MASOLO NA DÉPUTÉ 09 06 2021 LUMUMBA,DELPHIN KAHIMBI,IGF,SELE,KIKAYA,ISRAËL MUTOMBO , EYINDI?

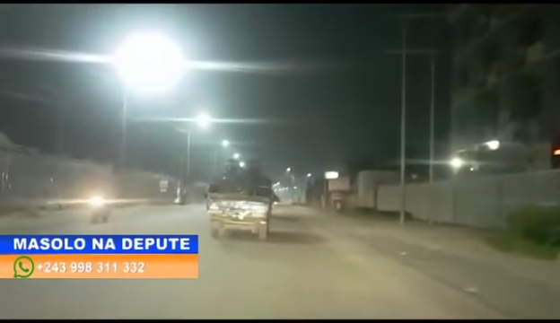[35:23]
La nuit du dimanche 6 au lundi 7 juin,
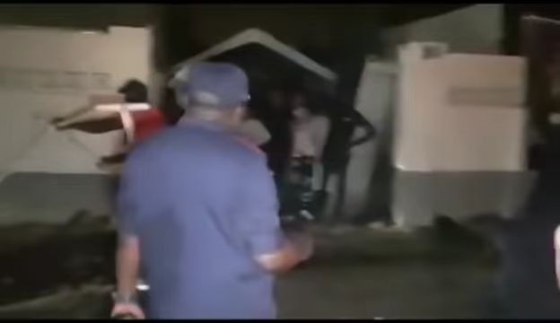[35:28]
le commissaire provincial de la police ville de Kinshasa a
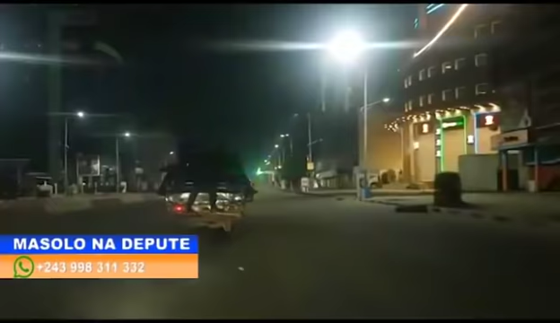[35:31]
fait la ronde dans plusieurs coins de la capitale où les